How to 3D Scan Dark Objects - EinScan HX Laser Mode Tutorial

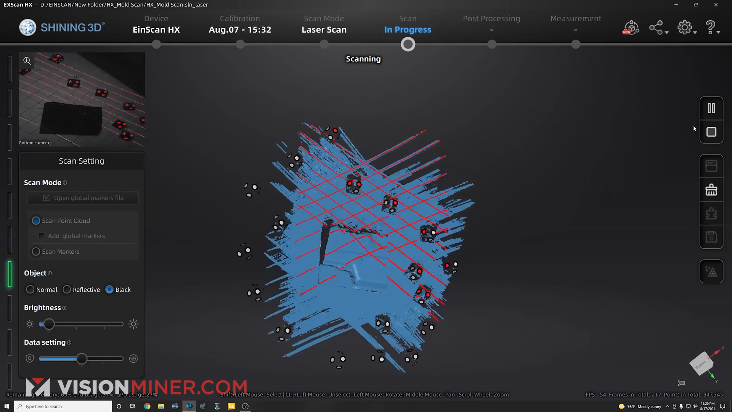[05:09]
So I can go around. I could scan my whole part right now, but I'll show you a little secret trick.
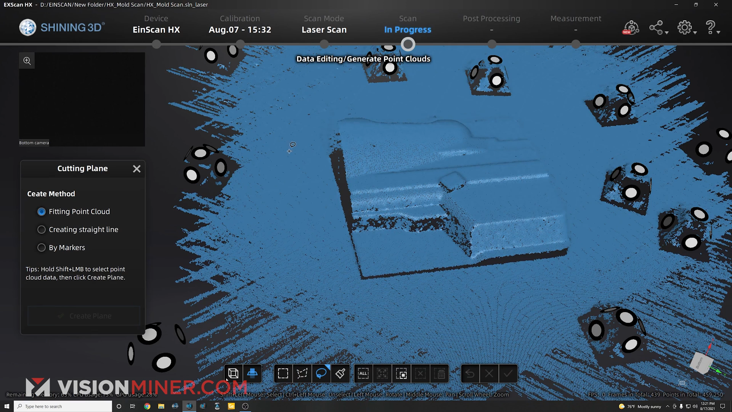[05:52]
Okay, so I'm going to do it using a fitting the point cloud where I'm actually going to just select part of the table. I'm going to use the lasso tool down here, hold shift and just select part of the table.
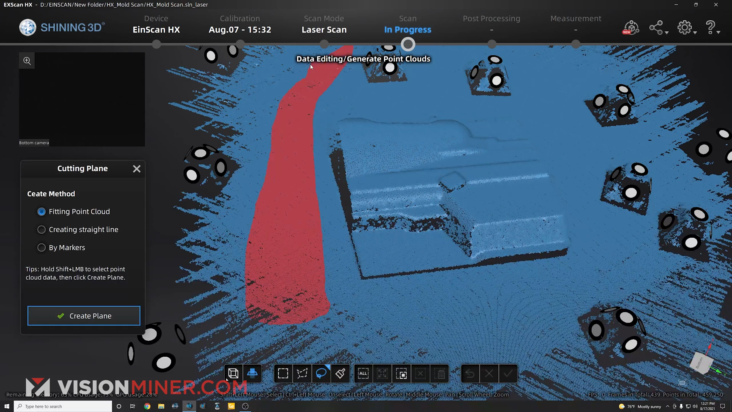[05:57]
Now I'm going to create a plane based off that. And as you can see, it just created a flat plane along with those point clouds. Now I do have to move it up a little bit. So I'm going to try hitting that up button, but that goes up too far. So what I like to do is go by 0.1 millimeter increments and now everything is pink,
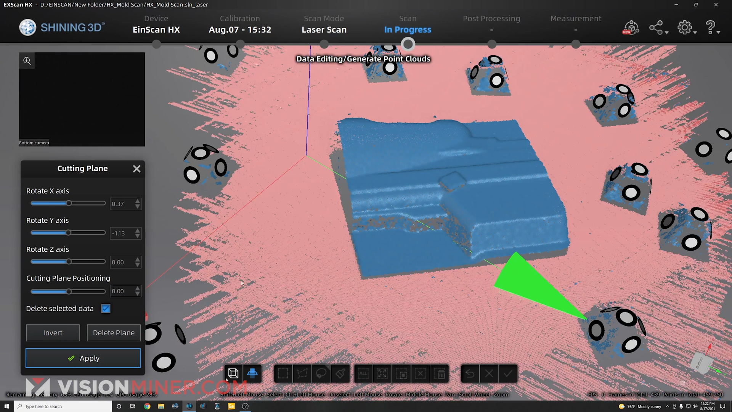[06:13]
but I think I can go at another 0.05. And there we go. It cut out a little more of that data. So I'm going to hit apply. Now that gets rid of all the data from the table.
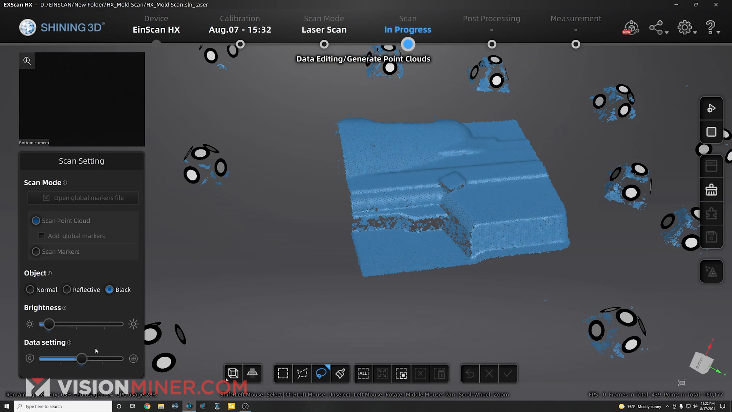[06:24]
And before I clean this up, I'm just going to continue my scan by hitting the button again. We got the preview. Nothing on this table has moved.
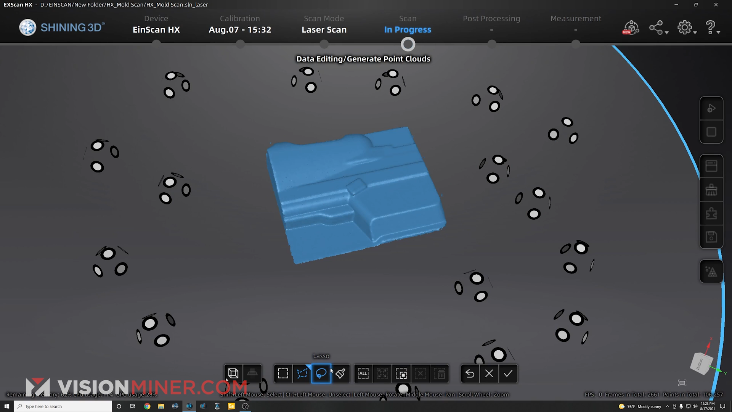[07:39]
Now I could come in here too. You have a paintbrush tool.
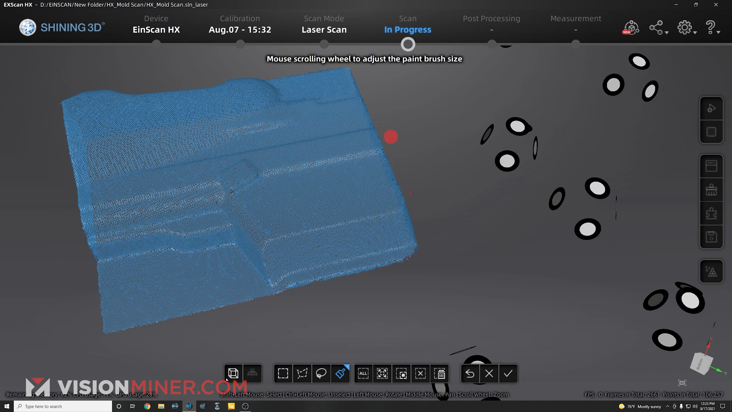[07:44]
I can just hold shift and paint over that data, that data, maybe a little bit of that data hanging out.
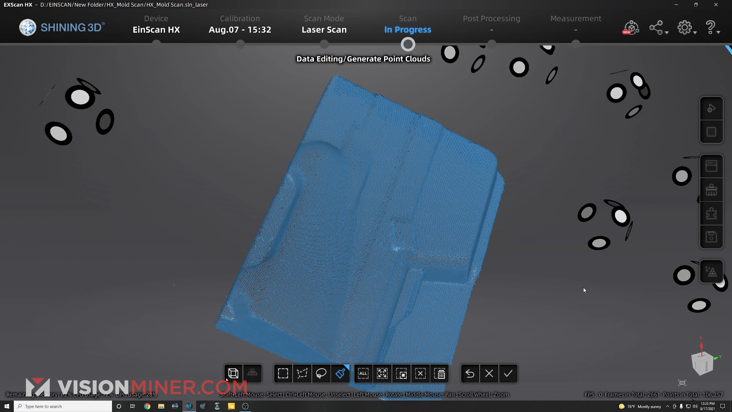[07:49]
But most of this will actually get taken out automatically. So I'm going to delete selected data and apply edit. Now you're applying the edit to the point cloud, not to a mesh or anything else like that yet.
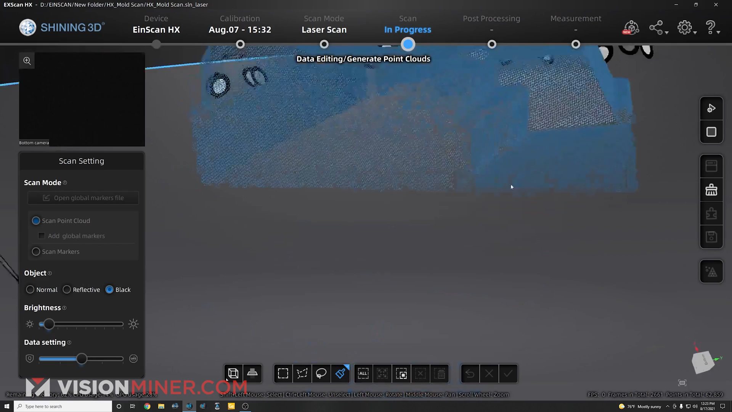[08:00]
So here we go. We've got our part.
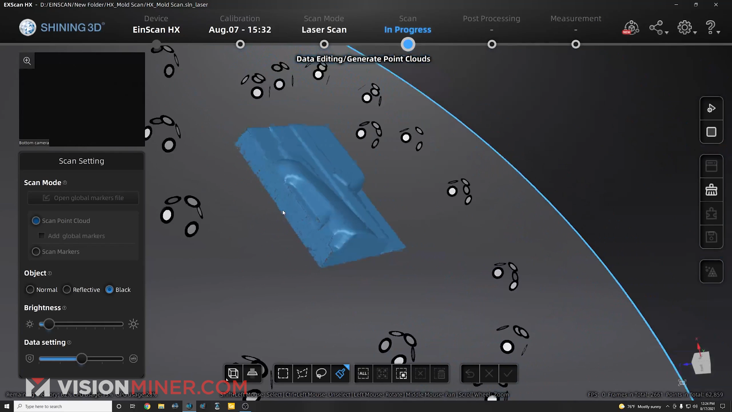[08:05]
Looks like I could get a little bit more on this side, but since it's totally a flat side, that's really unnecessary.
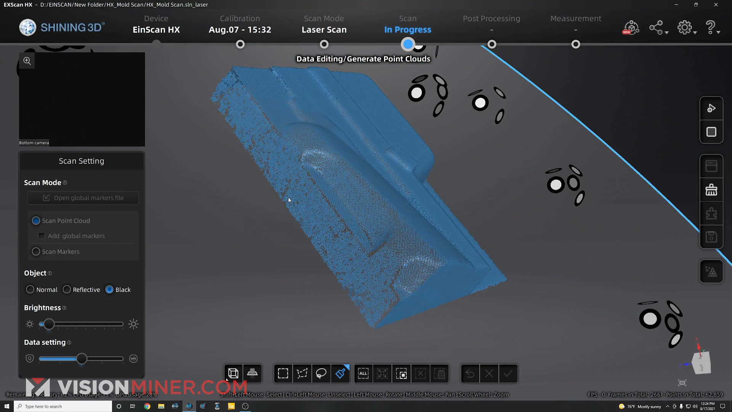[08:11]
I don't need to know that this is a perfectly flat side because I'm going to take this and reverse engineer it or make a cleaned up STL and Geomagic Essentials as part of the red bundle.
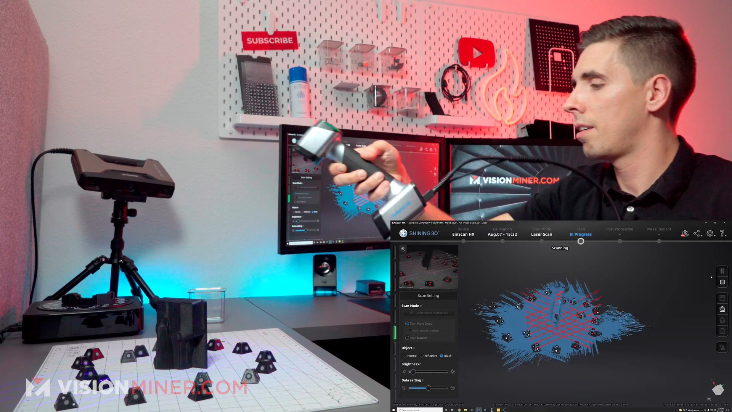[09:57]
I'm going to come around, make sure I got the flat bottom side.
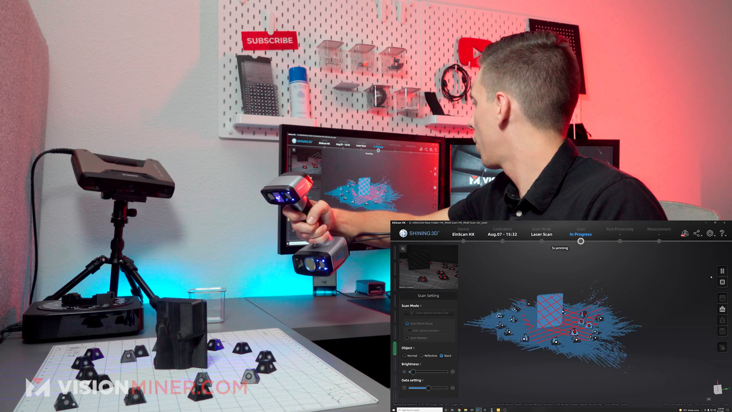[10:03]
And I'm just going to go around here so we have nice amount of data. Get a little bit of this side over here.
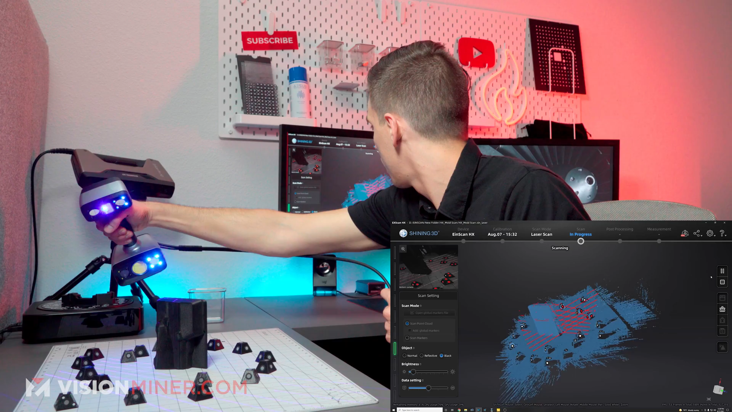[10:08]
And bada bang, bada boom, hit the button again.
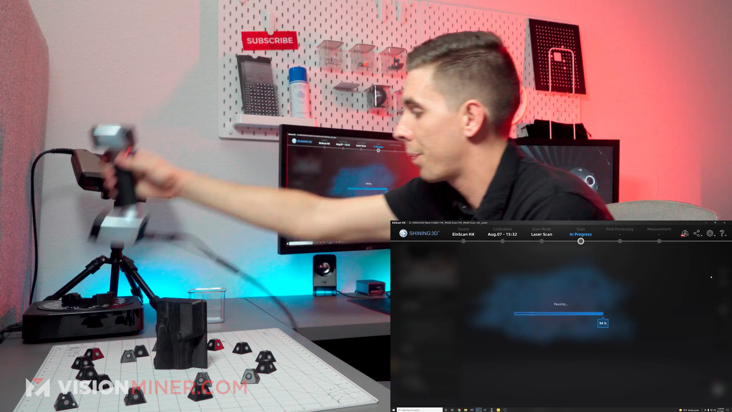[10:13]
And now I'm going to modify and edit the point cloud.
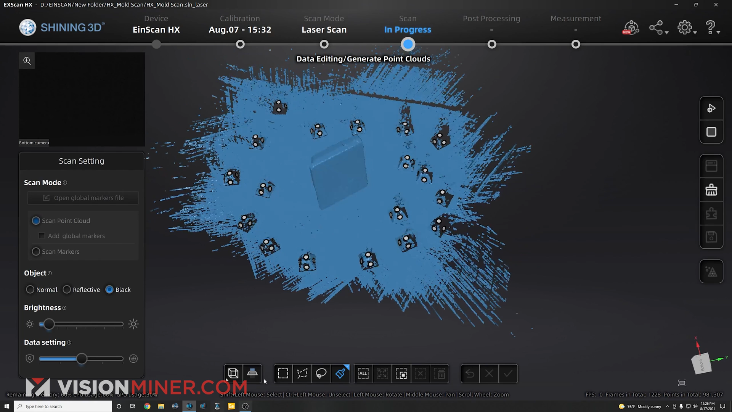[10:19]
So here, I'm going to do the same thing again, cutting plane, fitting point cloud. I'm going to just brush on this area.